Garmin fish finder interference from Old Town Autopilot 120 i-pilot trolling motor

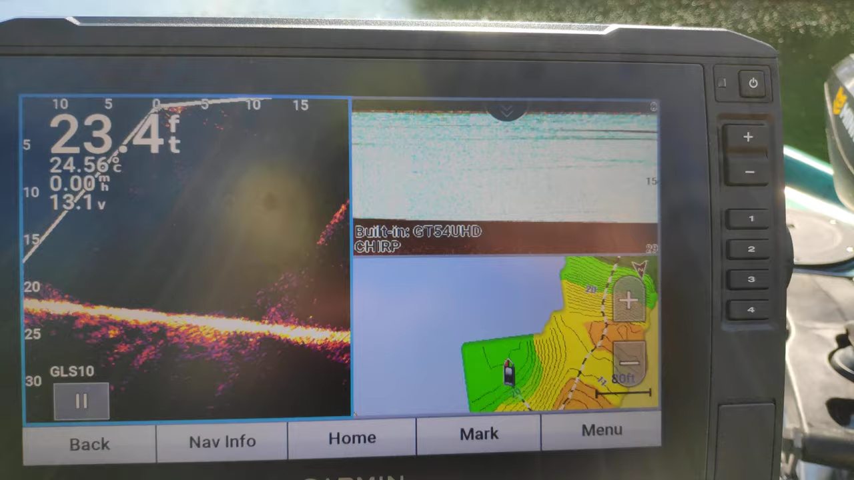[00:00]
On screen: depth 23.4 ft, water 24.56°C, speed 0.00 mph
In the traditional sonar, you can see, almost no interference. I'll start the autopilot trolling motor, and the interference starts. Makes it almost unusable.